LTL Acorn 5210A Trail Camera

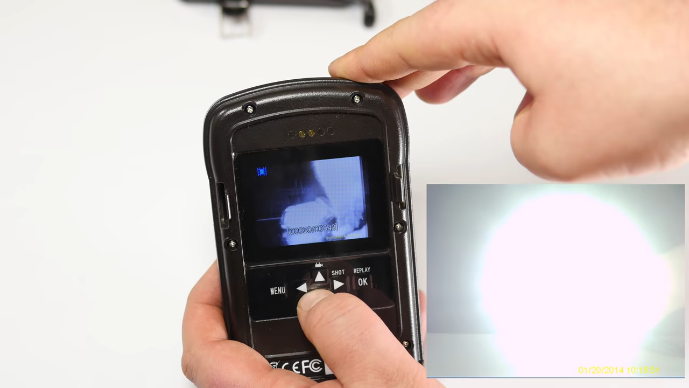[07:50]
Okay. I know there's one more in here where... There it is. You can see the switch is automatic between day and night.
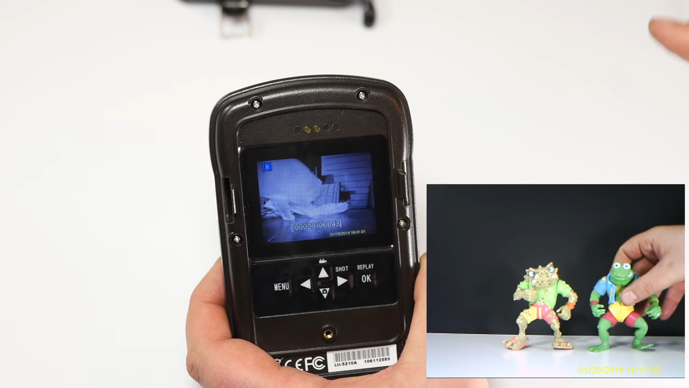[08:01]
It will go right to infrared if it can't do color. But, the picture quality on this is really, really good. I mean, if you had to make out someone's face, or a type of animal, it's pretty simple to do. It is very... I mean, it records really nicely. So, that's that.
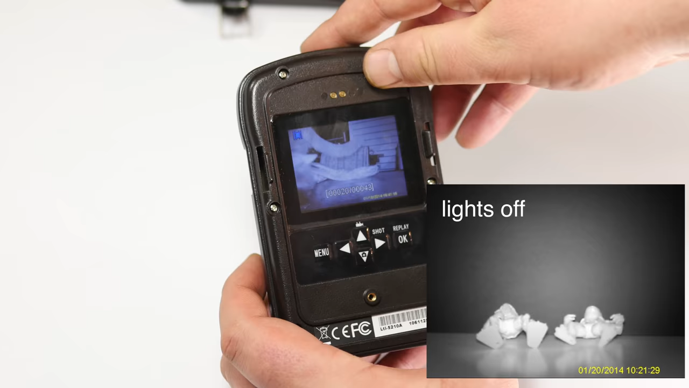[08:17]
I mean, we basically have it set right now. You saw some of the videos there. I'll show you how to set this, because it's very easy.